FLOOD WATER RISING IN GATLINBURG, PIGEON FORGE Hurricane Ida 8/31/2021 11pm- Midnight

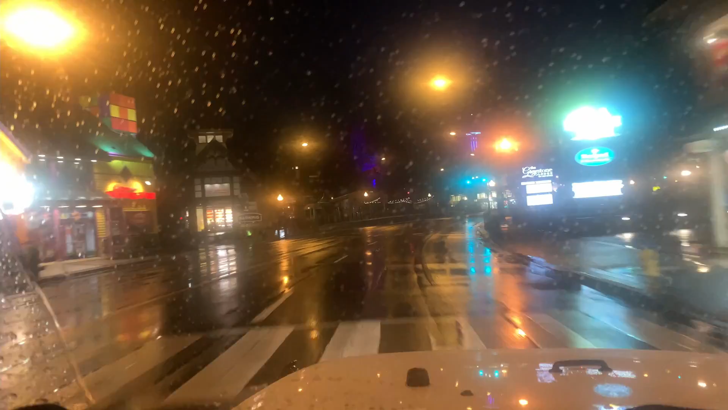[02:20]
So we just drove from the Old Mill down here to downtown Gatlinburg.